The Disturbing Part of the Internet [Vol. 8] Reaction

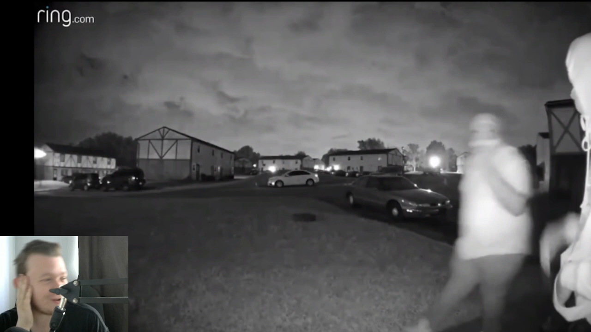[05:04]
in the morning the homeowner checked his door by camera I love this one because this is so badly done I have never seen fake cops because we did a whole thing on fake cops we did a whole reaction video on fake cops this is not fake cops these are two you you couldn't look like more robbers you you might as well have a sticker this big plastered on your chest as it says armed robber on it these are the worst-looking fake cops I've ever seen in my life run through an app and saw two guys were impersonating police officers badly let's have a look
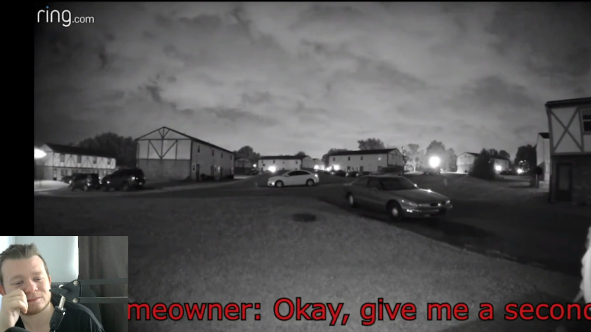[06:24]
my man my man you can't you are terrible at trying to be policed you couldn't you can at
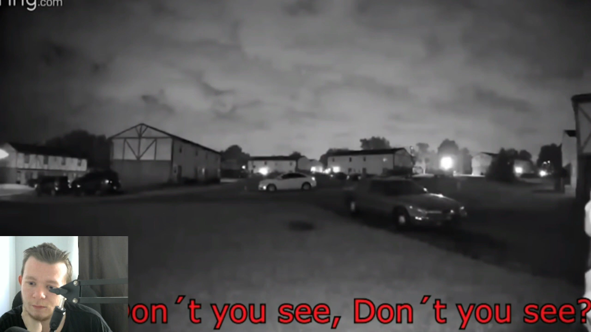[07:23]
that he's out of range which clearly wasn't the case I was about to say he has to think he's out of range even though he clearly isn't you can clearly be seen my friend and I clearly see what you look like
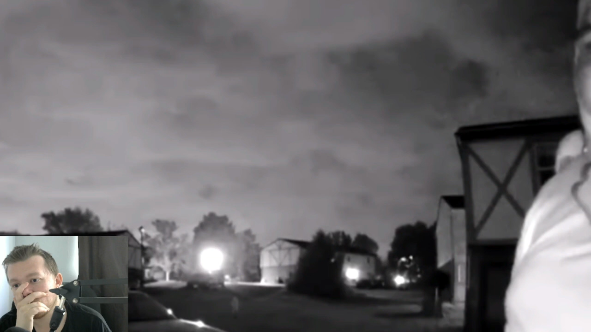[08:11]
their mask which made them easy to identify for the real police the suspects were later identified as 20 these are the worst these are the worst